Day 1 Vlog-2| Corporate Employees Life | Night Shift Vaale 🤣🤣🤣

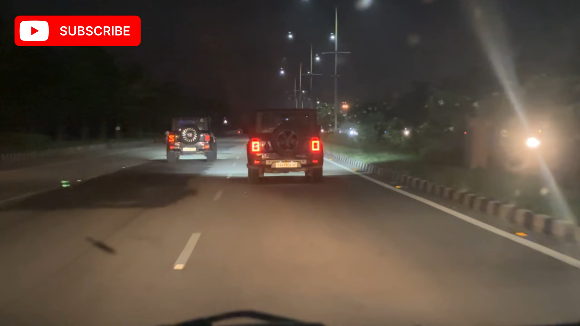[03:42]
पहले गाड़ियां पास थी अब गाड़ियां दूर हो गई पास आने लग गई स्लोली बड़ा हो गया ये पैसा मोहाली एयरपोर्ट रोड पे दियो शियो और देव स्वीट वाला कितनी बखा रहा है